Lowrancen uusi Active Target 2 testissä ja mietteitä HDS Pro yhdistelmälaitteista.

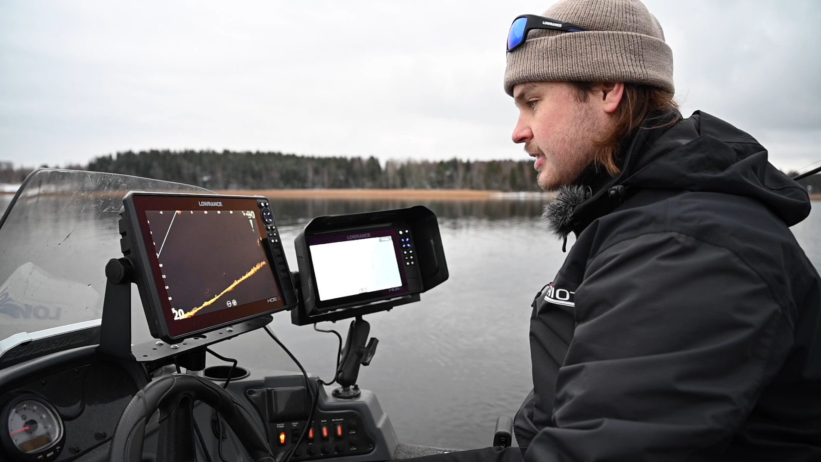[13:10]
Mutta se nyt on aika semmonen käytännöllinen. Vaan sitten tietysti, että jos sitten sitten range on liikaa, niin kyllähän se vaikeuttaa jo sitten sitä. Se alkaa kohteet olemaan tosi pieniä. Ja sitten toisekseen niin informaatiokin alkaa olemaan aika paljon. Joo, siellä alkaa olemaan paljon. Ja silloin se menee äkkiä sitten vähän vaikeaksi tulkita.